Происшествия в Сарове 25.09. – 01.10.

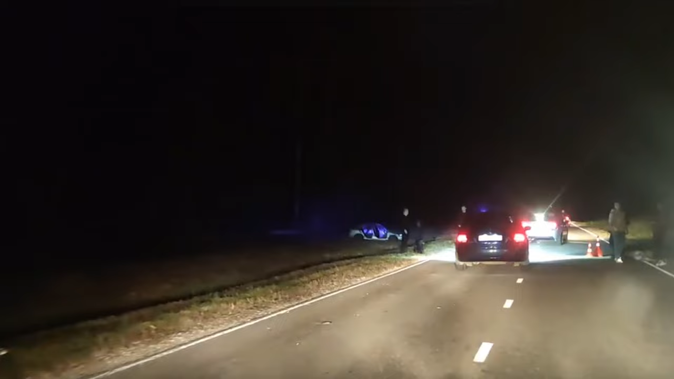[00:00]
Вечером в воскресенье 1 октября на Варламовской дороге у дома 33 водитель Ниссана не учёл плохую видимость на дороге и не обратил внимания на предупреждающий знак «Дикие животные».
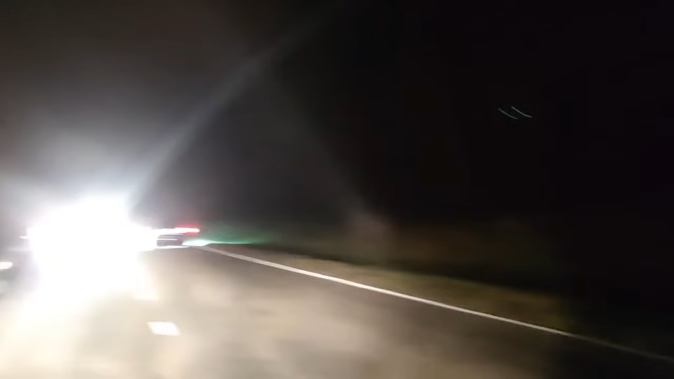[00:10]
Не сбавил скорость и в результате наехал на перебегающего через проезжую часть лося.